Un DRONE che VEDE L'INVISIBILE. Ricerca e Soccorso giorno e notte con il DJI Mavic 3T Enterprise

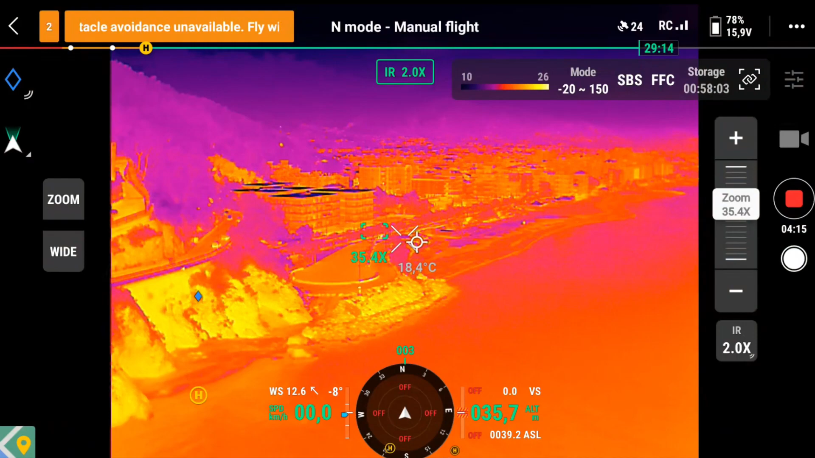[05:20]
On screen: spot 18.4°C
questa è l'immagine proveniente dalla camera termica in
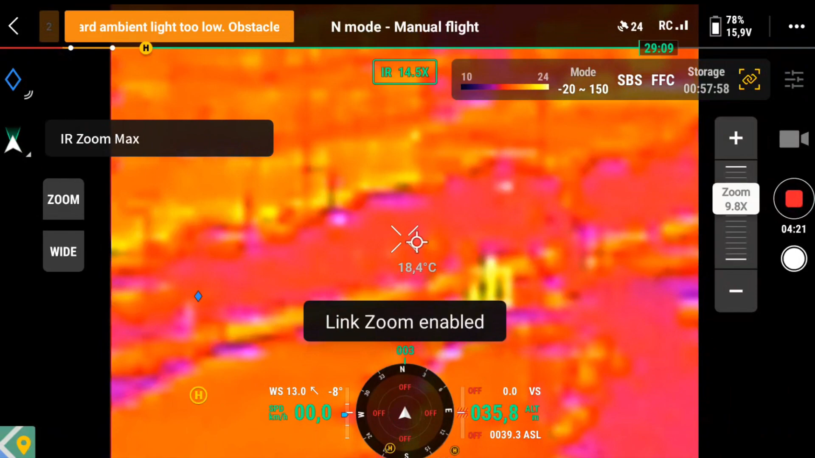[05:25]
On screen: spot 18.4°C
questo momento ho linkato lo zoom cioè ho fatto in modo che quando affianco
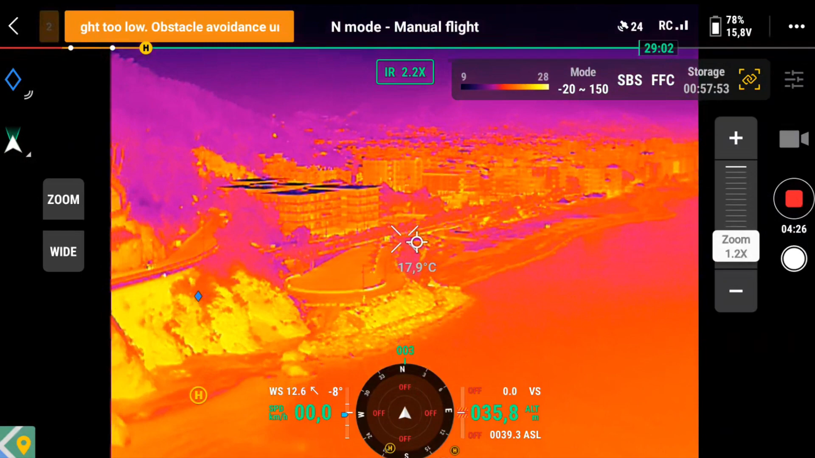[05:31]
On screen: spot 17.9°C
le due immagini quella sul visibile e quella termica abbiano lo stesso
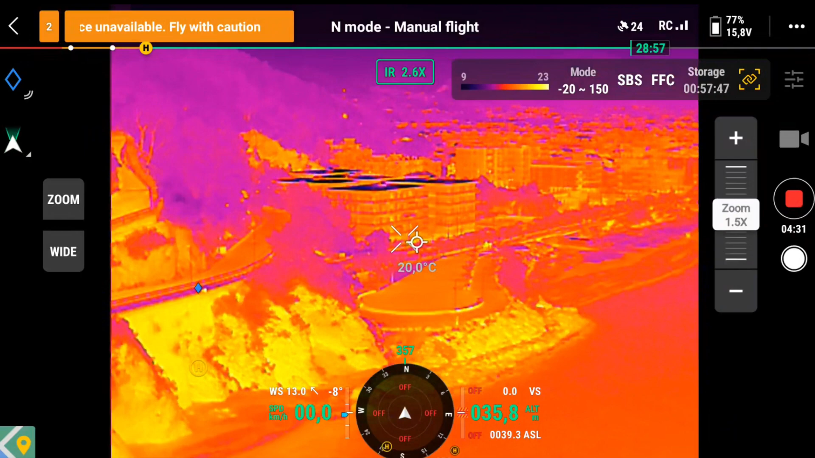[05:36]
On screen: spot 20.0°C
livello di zoom equivalente come in questo caso le due immagini
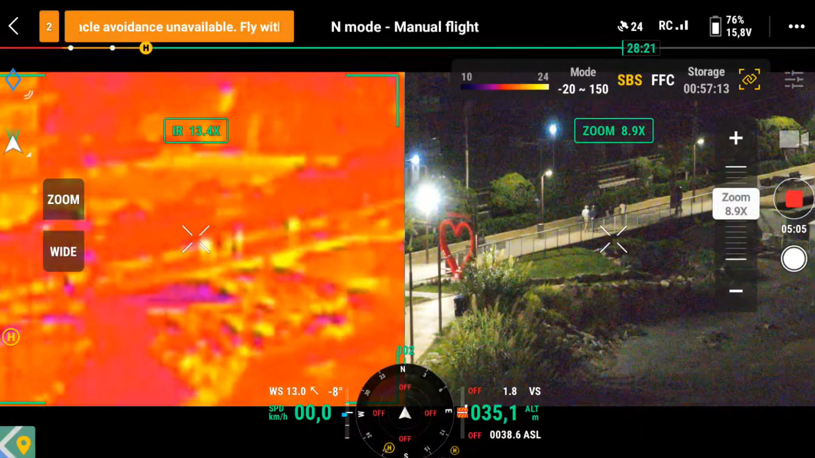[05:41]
sono equivalenti però l'immagine infrarossa è stata ingrandita 13,4 volte
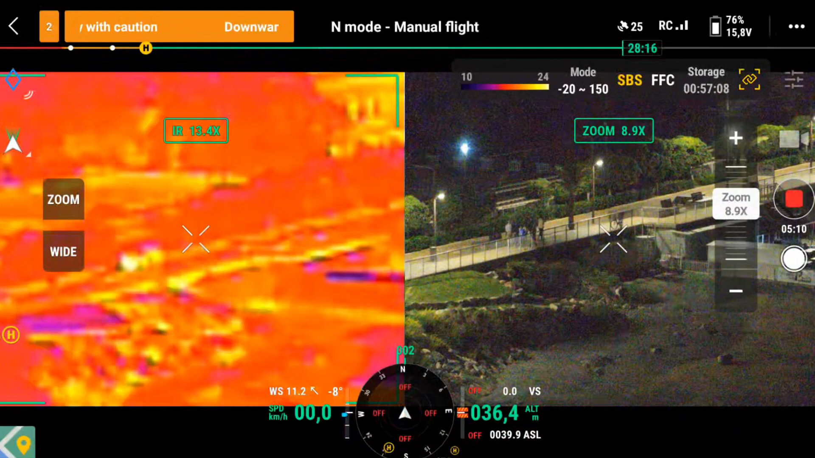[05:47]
mentre quella sul visibile 8,9 volte ovviamente l'immagine infrarossa a questo
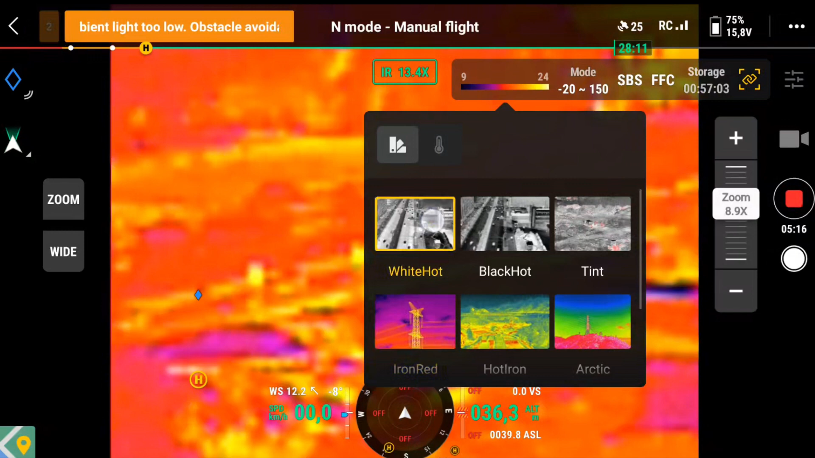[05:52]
livello di ingrandimento è molto degradata perché la risoluzione nativa è
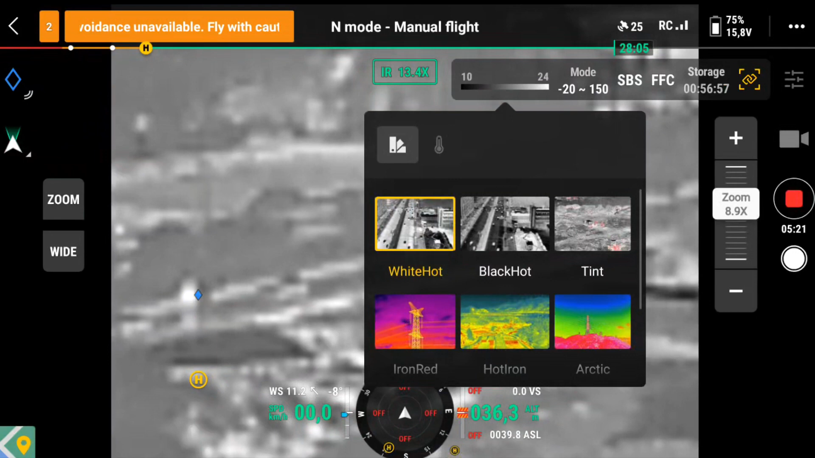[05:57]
640x512 per le applicazioni di ricerca e soccorso quindi per
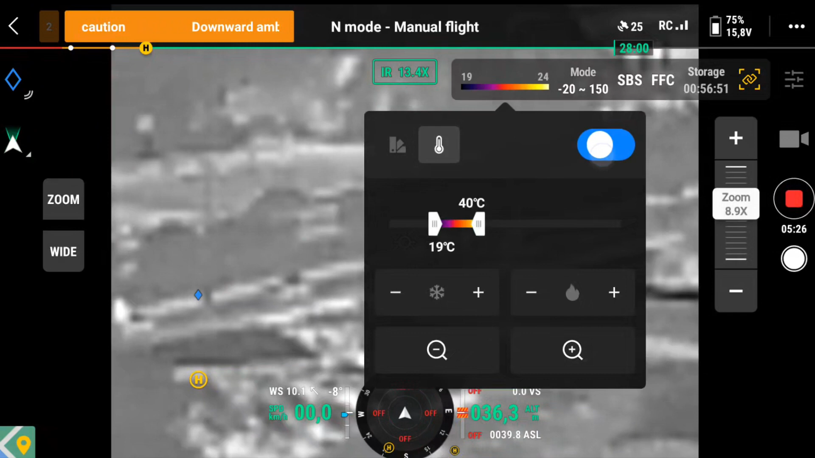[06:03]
ricerca di persone animali e comunque esseri viventi è molto importante
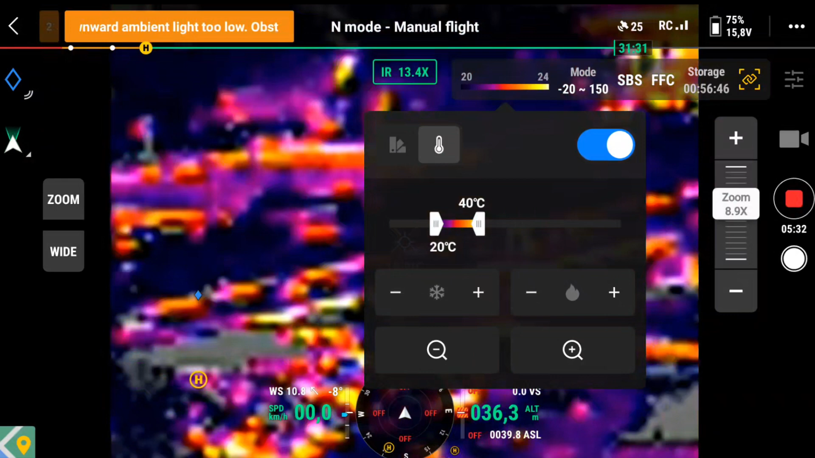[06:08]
scegliere la palette giusta ed eventualmente anche sintonizzare bene la temperatura
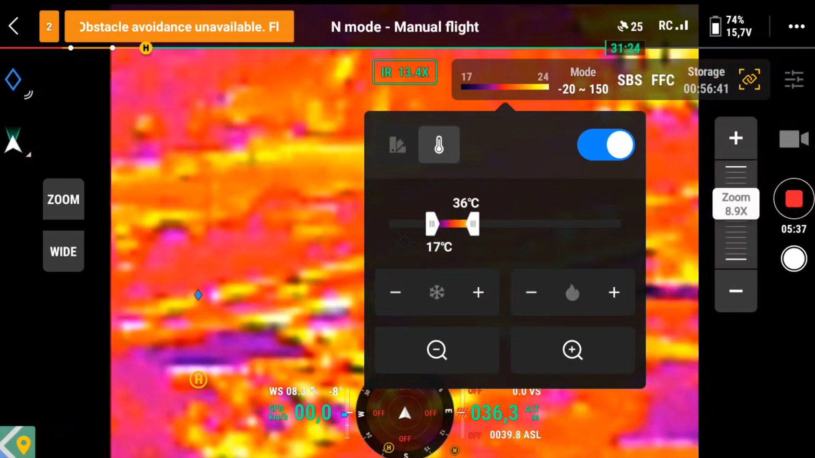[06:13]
rispetto all'ambiente in cui ci troviamo in modo da
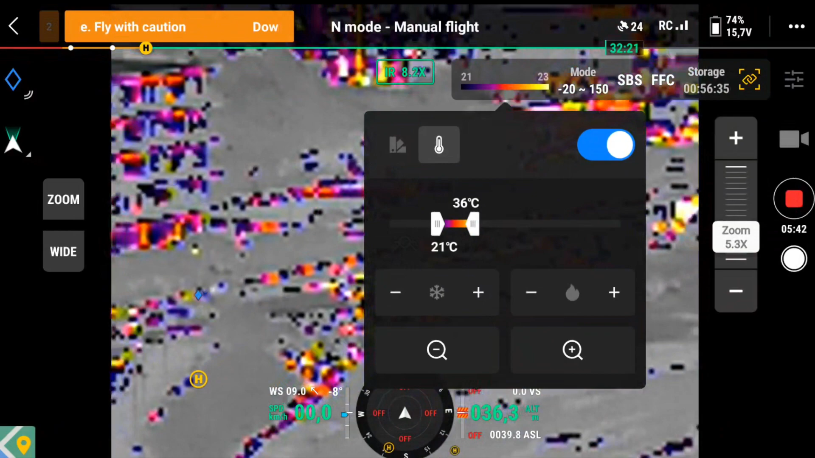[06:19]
evidenziare meglio il target che stiamo cercando ad esempio in questo caso
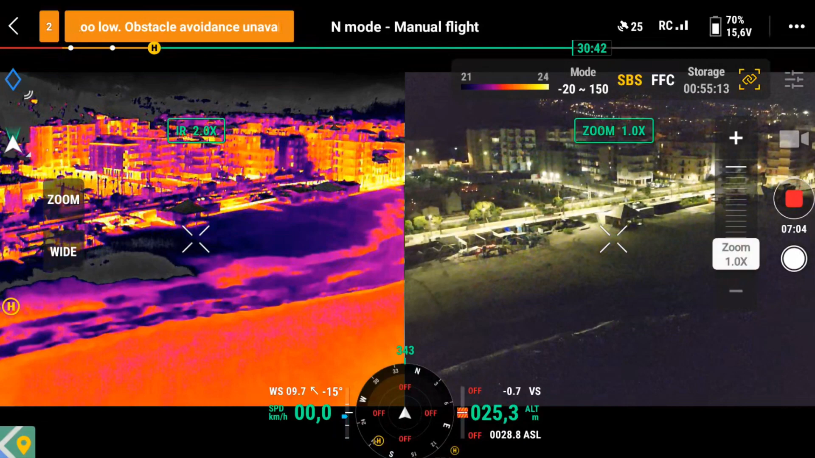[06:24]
ho sintonizzato la temperatura da 21 a 25 gradi in modo che
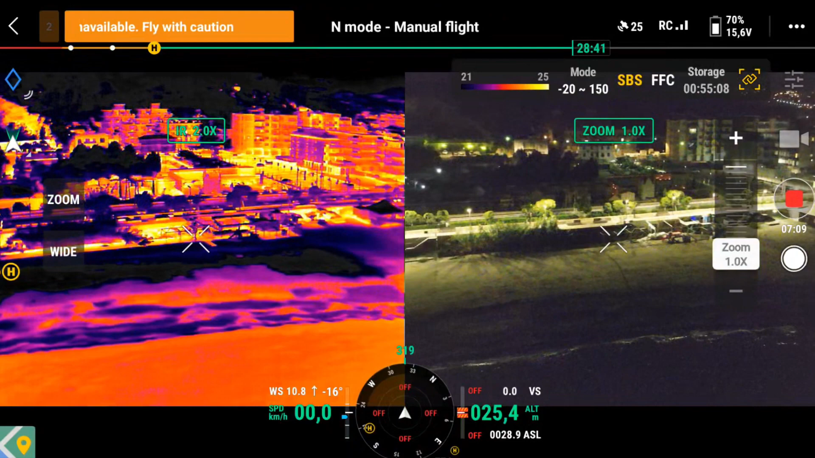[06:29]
vengono evidenziate che venga evidenziato questo range di temperatura faccio
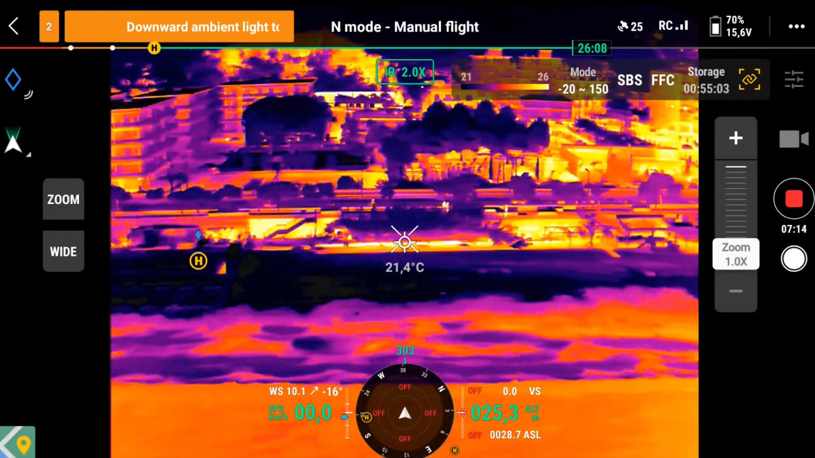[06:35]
On screen: spot 21.4°C
una panoramica siamo sulla spiaggia ed ecco che ho
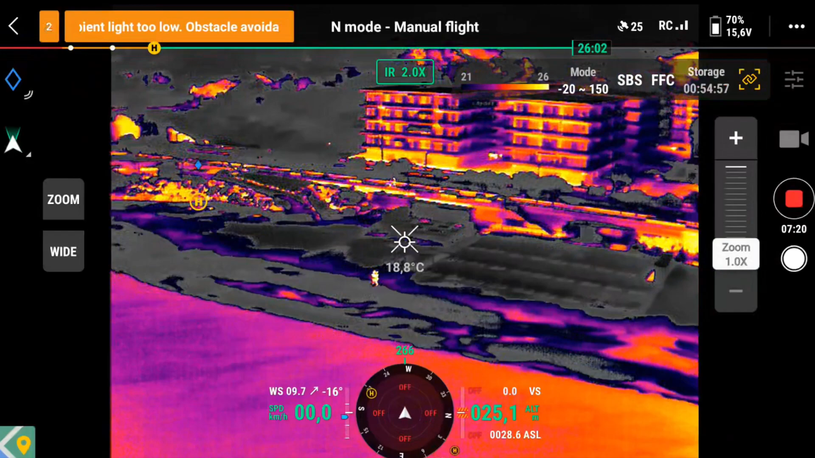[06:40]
On screen: spot 18.8°C
individuato un possibile target allora faccio inizio a fare lo zoom con la camera
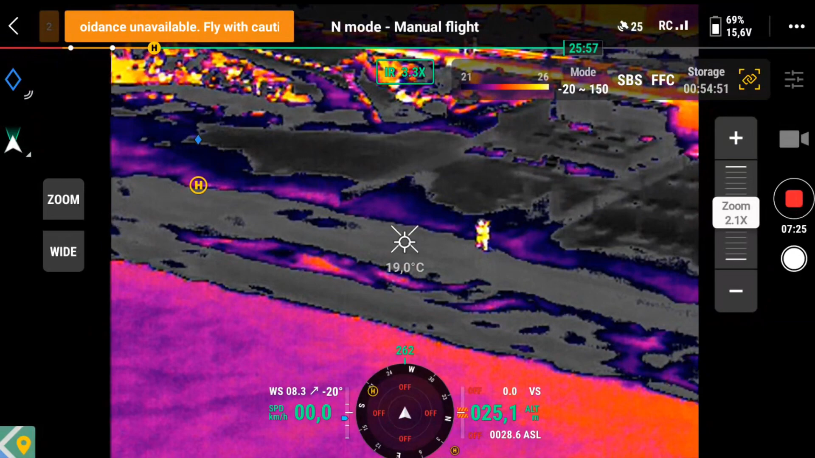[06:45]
On screen: spot 19.0°C
termica e vedo che potrebbero essere effettivamente due persone se
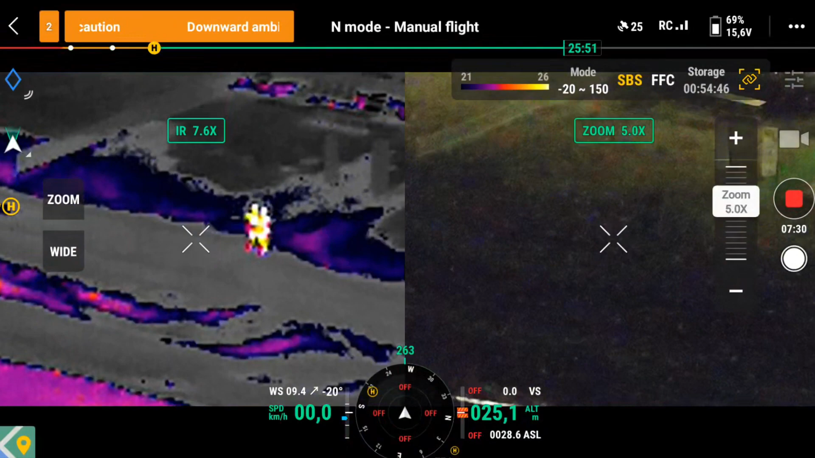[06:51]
affianco l'immagine sul visibile vedete che non si vede niente perché è buio sono si trovano in una zona
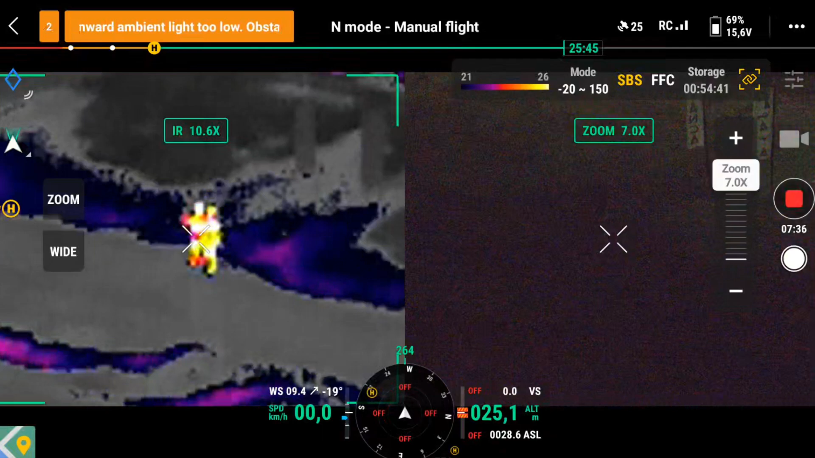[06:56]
buia e quindi non si riescono a notare con la camera sul visibile se non
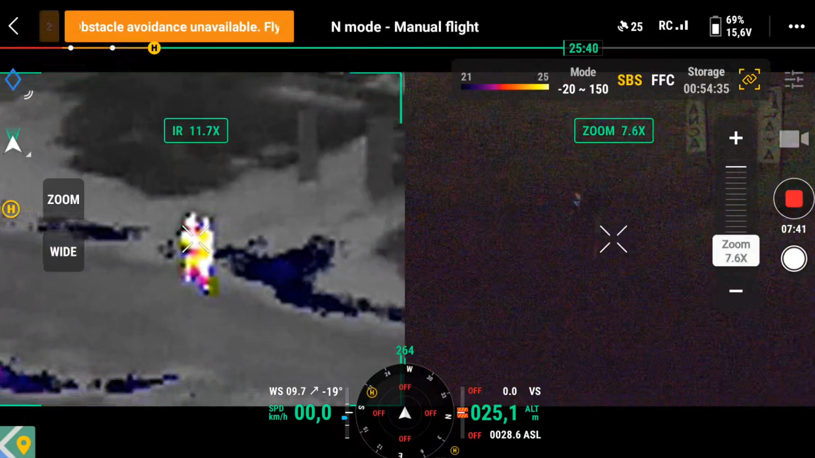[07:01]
ingrandendo moltissimo vedete i vantaggi che può dare una
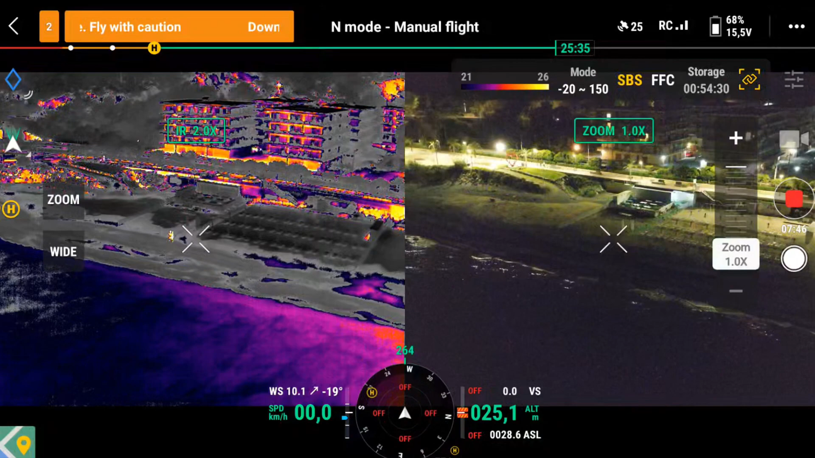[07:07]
camera termica nella ricerca e soccorso
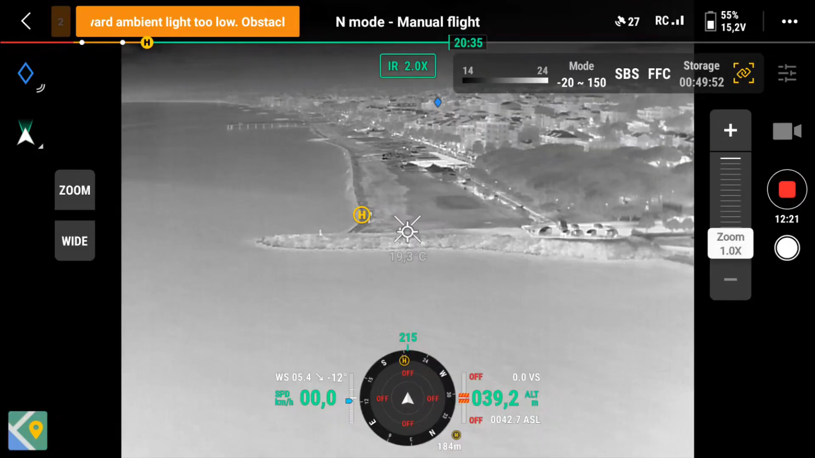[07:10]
ovviamente ci deve essere una certa differenza